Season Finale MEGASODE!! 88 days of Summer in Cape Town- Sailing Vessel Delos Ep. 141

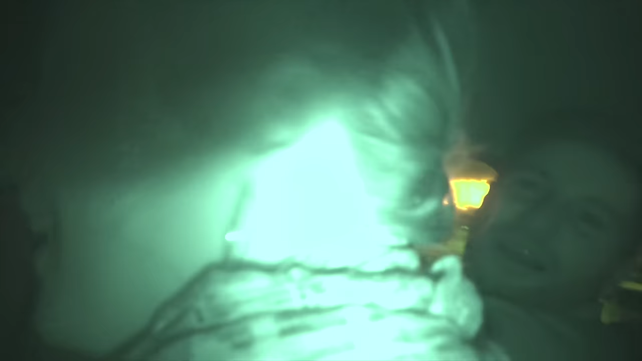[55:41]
Oh, it's quite bright. Oh shit, the battery is dead.